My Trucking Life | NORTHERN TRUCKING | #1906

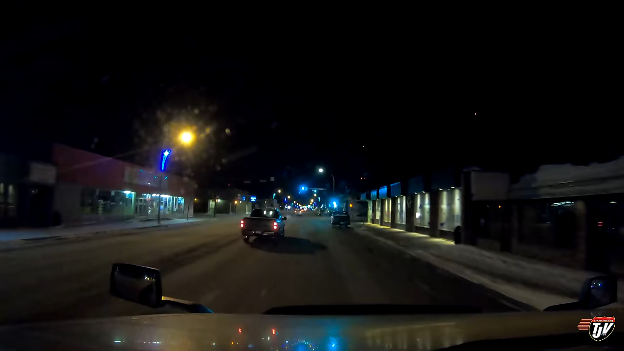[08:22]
It's got to be. It's a pretty big town. So, we are in Alberta. Which means everything is just a little bit bigger and nicer. This is the downtown stretch. I'm guessing there will probably be a Tim Hortons. I'm going to get out of this right lane. I don't like skimming right past all these parked cars and the kids are going to run out in front of me.